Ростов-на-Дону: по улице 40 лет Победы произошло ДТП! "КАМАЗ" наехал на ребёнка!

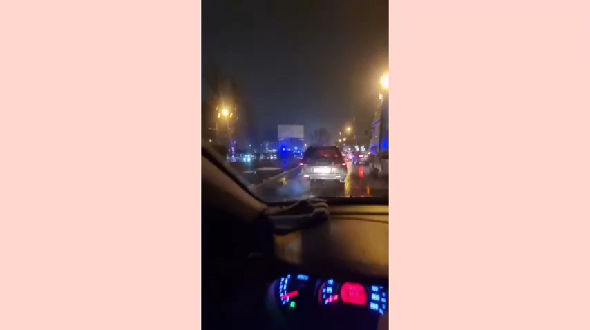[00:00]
никто не знает что происходит в александровке на проспекте 40 летия победы тут пожарные стоят скоро камаз пробка просто невероятная в обе стороны
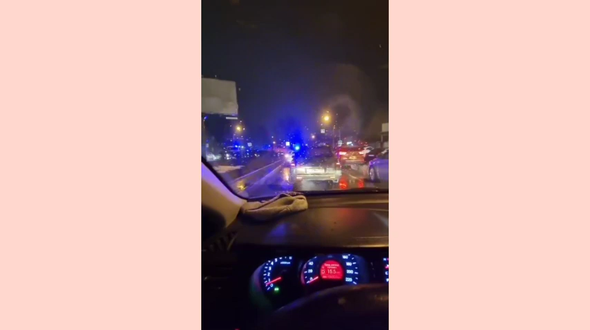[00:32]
полиция стоит как боевик какой-то что происходит я не знаю вот что ответят